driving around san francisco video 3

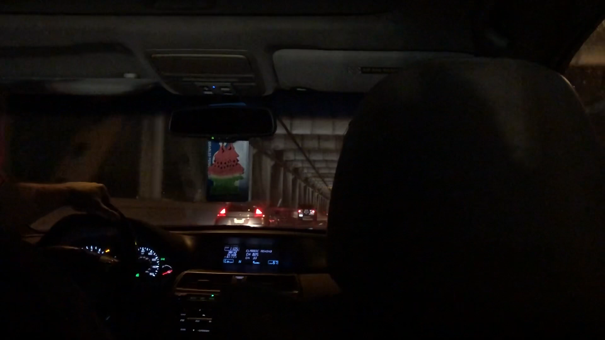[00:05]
We're on the Bay Bridge, no not the Bay Bridge.
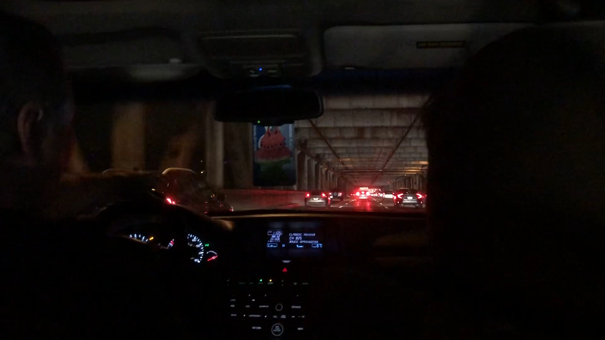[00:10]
Which bridge is this one? Bay Bridge?
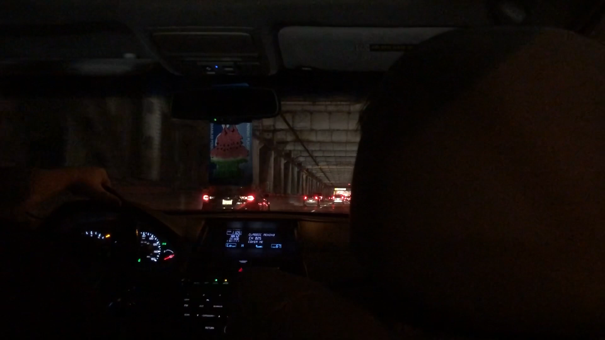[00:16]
We're on the Bay Bridge Nick. We're going east. We're going in the cave there you can see.
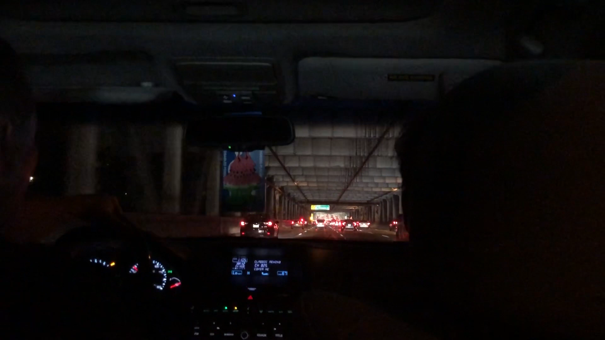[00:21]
We're going to go get something in. And there's a tunnel. Is this a tunnel? It's a good.
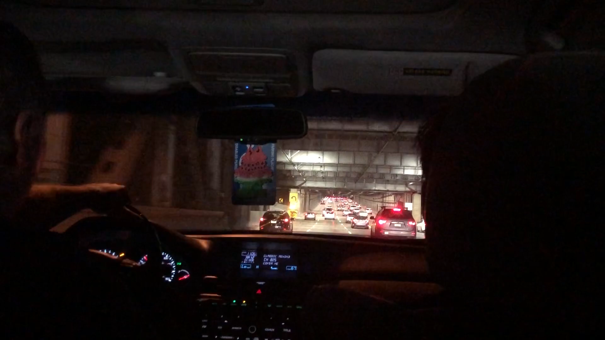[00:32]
No, it's got to be a tunnel from the rules. Here's the rule. We've got to do the rules.